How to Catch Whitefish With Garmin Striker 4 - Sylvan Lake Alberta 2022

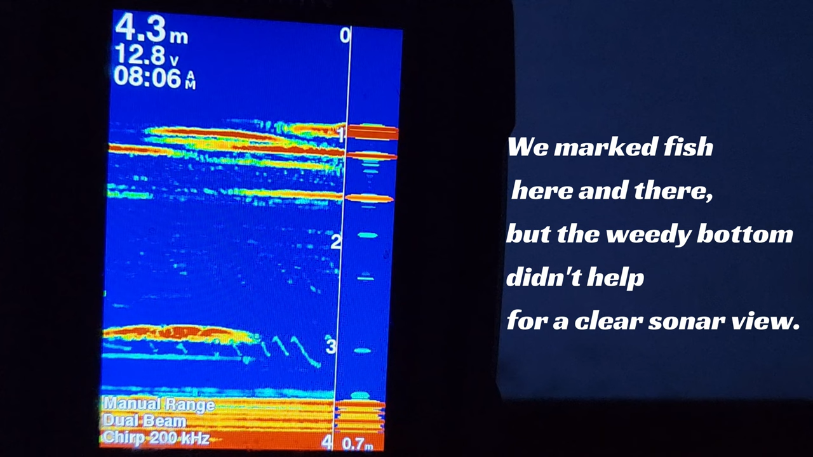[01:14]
On screen: depth 4.3 m
Oh, there's a fish mark. He's on my slender spoon.
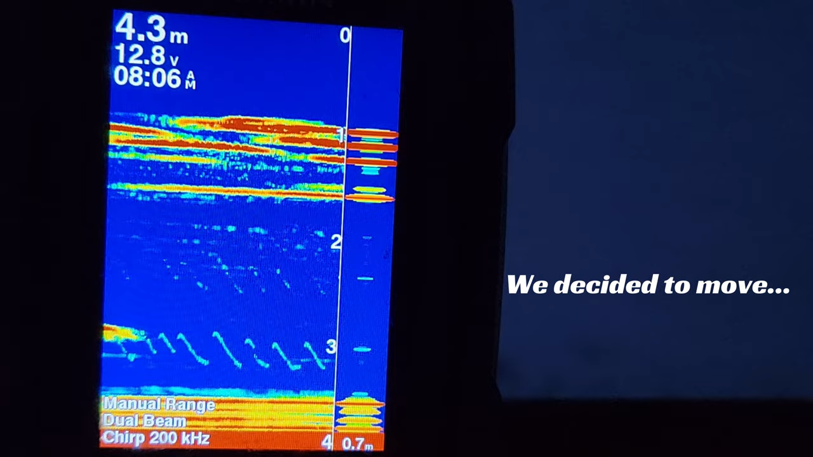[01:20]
On screen: depth 4.3 m
First fish, we had to move, get away from the weeds. Emil got his first fish.
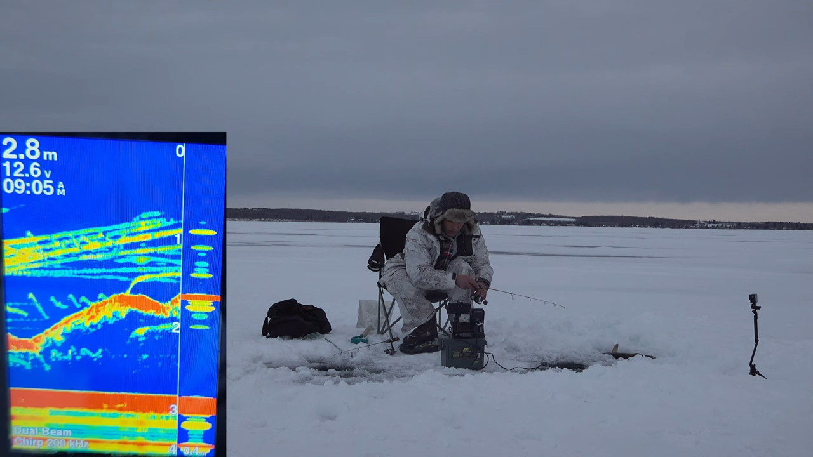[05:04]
On screen: depth 2.8 m
There he is, right under the ice, guys.
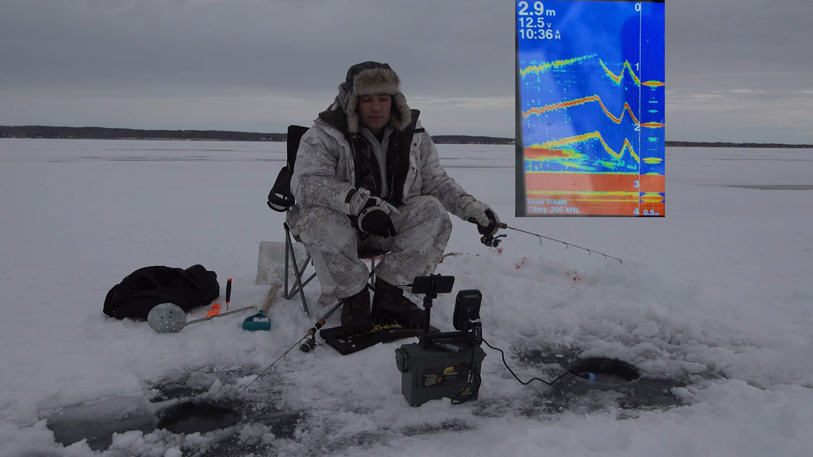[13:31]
On screen: depth 2.9 m
And he's gone. He was interested on my slender spoon for a little bit. Oh, he's back. Come on. Just take it. Just take it. Come on. I can tell he's just probably floating there looking at it.